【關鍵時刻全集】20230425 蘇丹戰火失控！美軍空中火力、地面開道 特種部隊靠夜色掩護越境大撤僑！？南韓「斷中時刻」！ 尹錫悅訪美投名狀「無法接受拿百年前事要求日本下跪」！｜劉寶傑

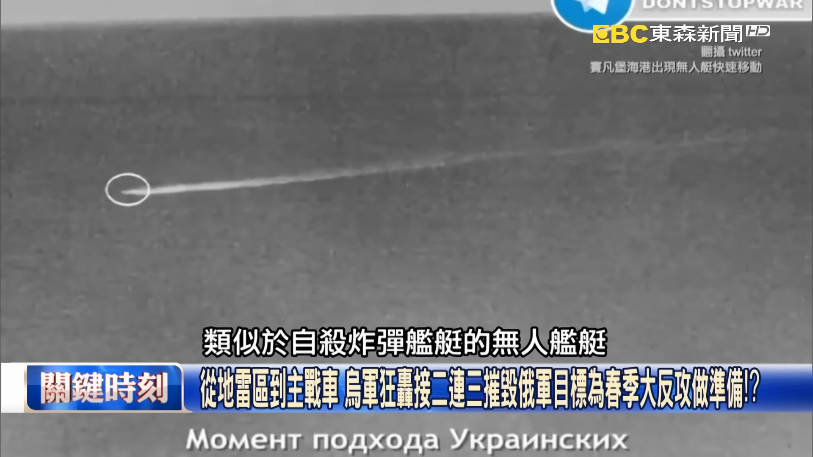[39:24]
体的无人舰体从乌南一路过跨海到克里米亚半岛然后就沿着塞凡堡的海港去轰炸
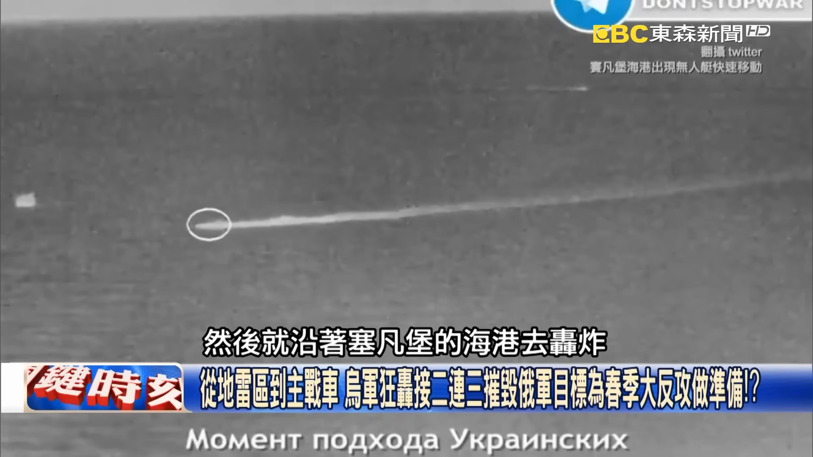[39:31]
那不跟上次炸桥一样对所以说乌克兰现在除了有空中的无人舰具水上的无人舰具也开始去使用那目前塞凡堡是这个有一点这种草木结冰它开始做大规模的搜索